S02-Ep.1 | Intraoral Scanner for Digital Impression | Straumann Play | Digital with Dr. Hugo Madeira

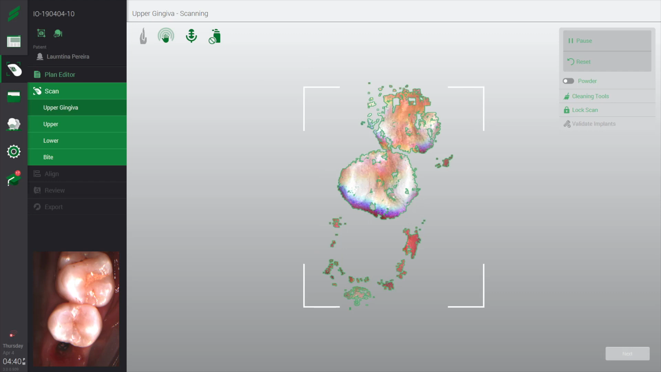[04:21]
You only scan the emergency profile and the lateral teeth that you want.
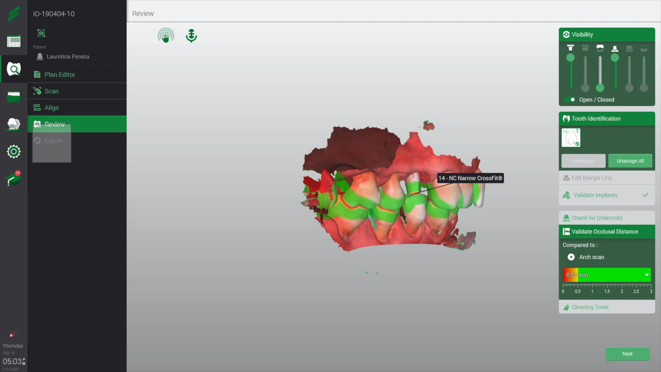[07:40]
In this case, for example, we can see that we have enough space. Yeah.
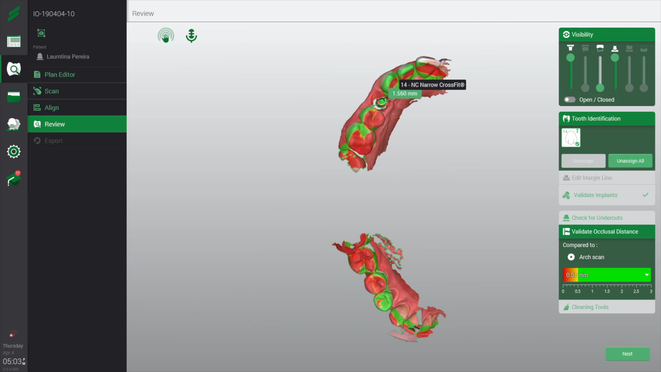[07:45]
You can open and see the contact points in occlusal surfaces.